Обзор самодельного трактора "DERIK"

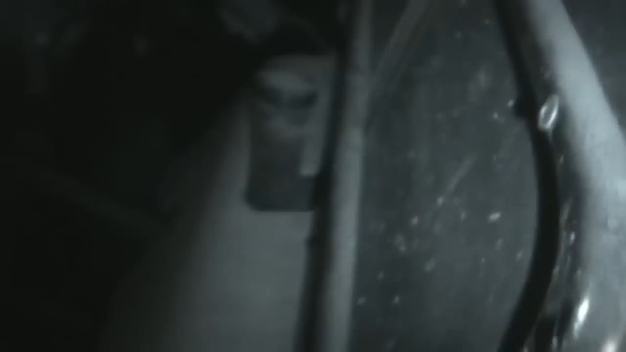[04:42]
Тут в общем прицепное. Тоже тут вот. Фонари. Катафоты. Бензобак вот здесь сзади. Под сидушками. Так.
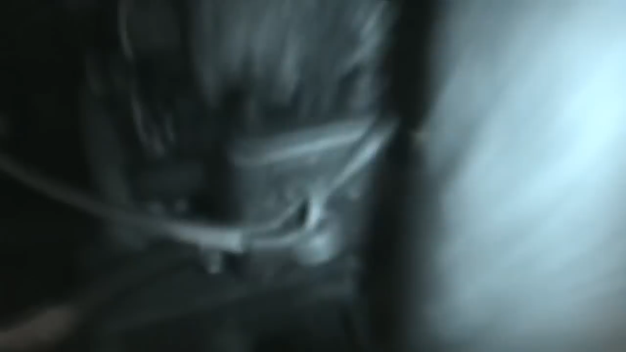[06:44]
Сейчас же здесь стоит вот такой вот коллектор. Самодельный. Самопальный.